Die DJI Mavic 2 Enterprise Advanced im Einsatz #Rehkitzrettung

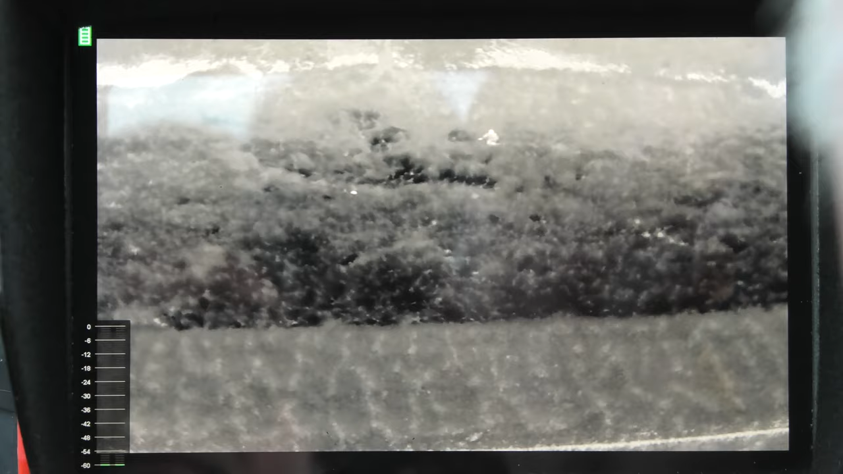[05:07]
Then a little bit forward. three meters stop kontakt vor dir rechts vor dir